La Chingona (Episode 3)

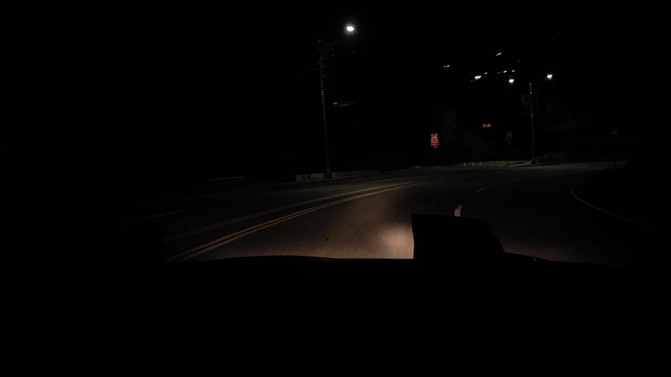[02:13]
Woah, I got it. This is a smooth turn. It doesn't look smooth in my hands.